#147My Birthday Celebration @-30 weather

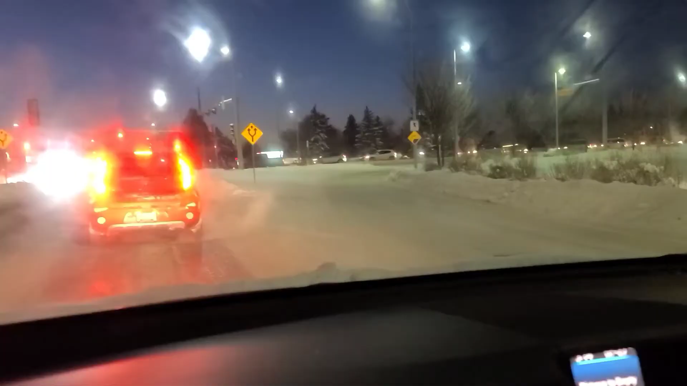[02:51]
Okay guys, so guys, ito ang ating road ngayon. So madulas yung daan natin. So, daan-daan lang po tayo mag-drive at medyo icy ang daan. Kasi the past few days, snow ng snow. So, ngayon nag-stop na po. So, daan-daan lang po sa driving.